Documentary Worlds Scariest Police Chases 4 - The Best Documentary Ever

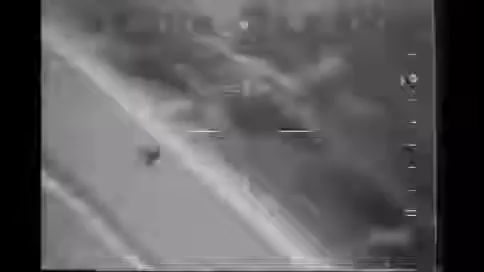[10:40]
They're more nimble than cars. They're quicker than cars. And they're more deadly than cars.
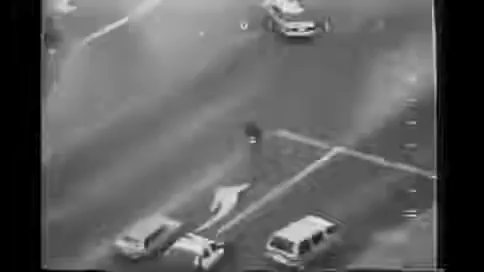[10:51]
Motorcyclists are a daring breed, but when they run from the law, it's not daring, it's just plain dumb. In Texas, this suspect can't shake the police on surface streets or in parking lots. So he decides to hit the highway, going the wrong direction. But even with this lunatic stunt, he can't lose the cop behind him.
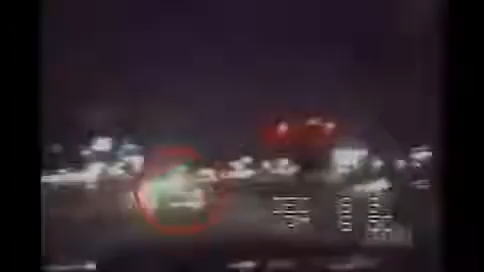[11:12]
So he ditches the bike, thinking he'll outrun the cop on foot. Wrong. The cyclist couldn't believe the cop would follow him the wrong way. But with oncoming traffic this slow, staying on him was easy.
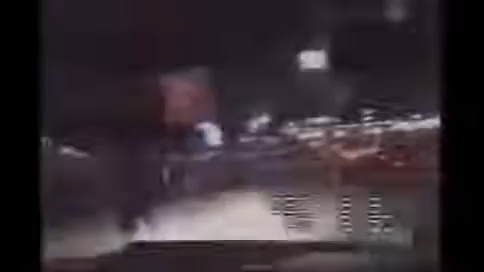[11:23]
San Diego, California.
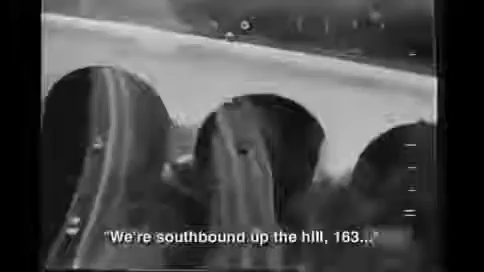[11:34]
Police have tried to pull him over for reckless driving, but they haven't seen anything yet.